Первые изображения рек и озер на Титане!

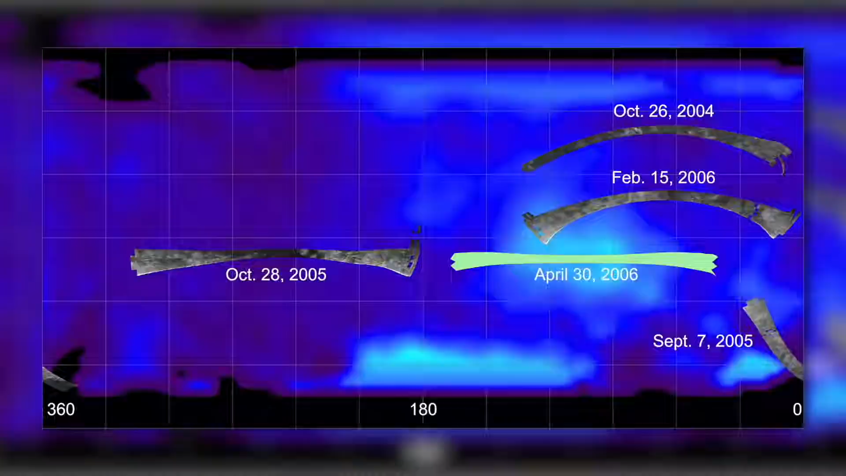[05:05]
Темные образования тянутся по ледяной поверхности спутника, как бесконечное лоскутное одеяло.
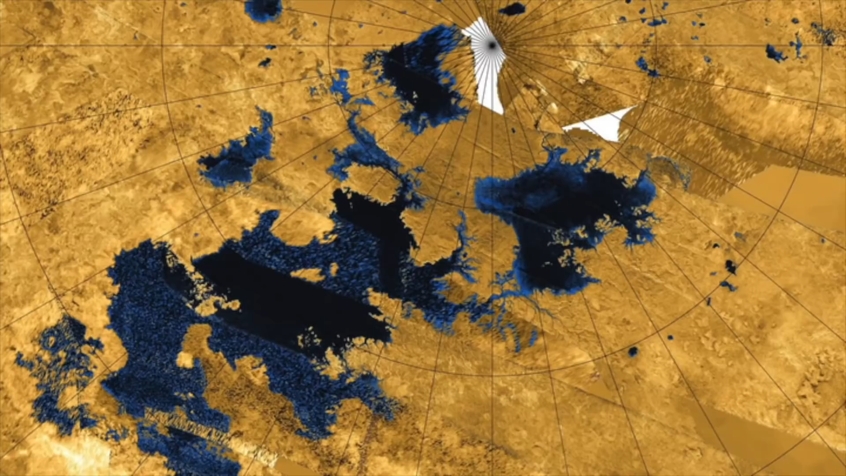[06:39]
Насколько огромны на самом деле эти галактические образования, нам станет ясно, когда мы взглянем на три крупнейших метановых озера на Титане.
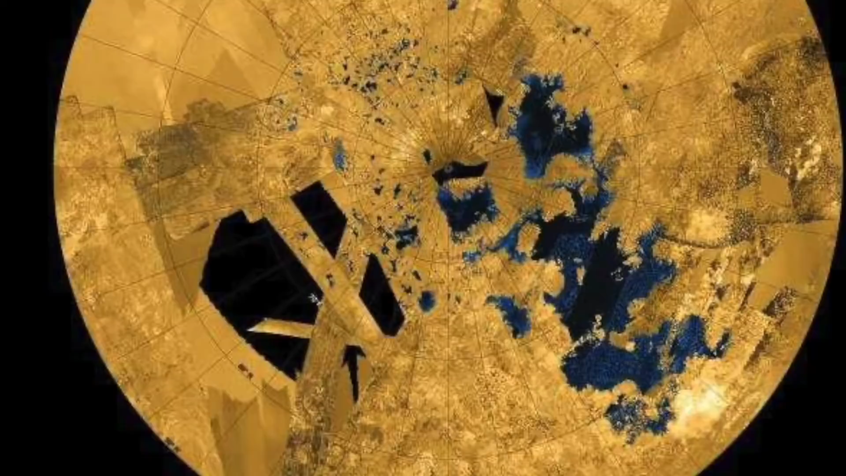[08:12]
Как показано, самые большие метановые озера на Титане достигают гигантских размеров.